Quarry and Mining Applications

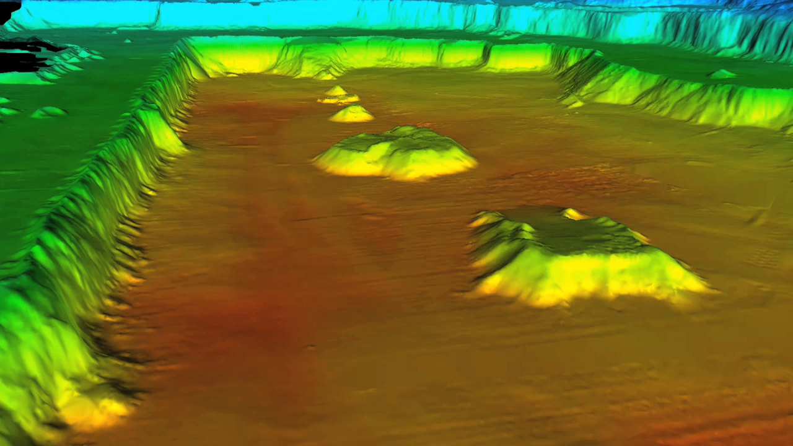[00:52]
The MDL Dynascan has been designed for Asset management Reducing time on site for data collection in what can be hazardous environments Data can be used to compare old data with new and hence see assets shrink.